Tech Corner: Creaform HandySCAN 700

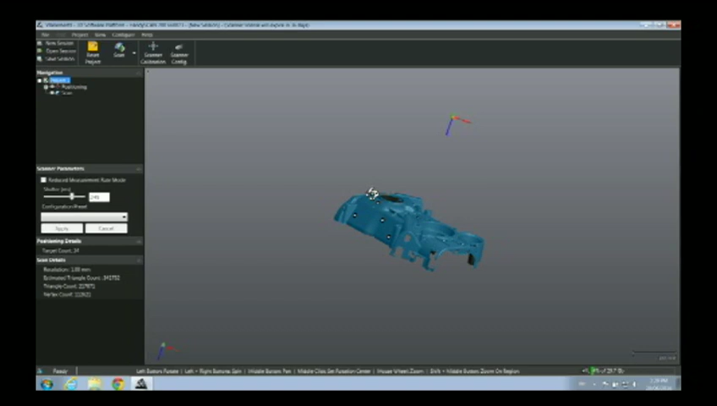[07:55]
You can see a couple of holes. If I wanted to, like I said, I could go back in and fill those in very quickly.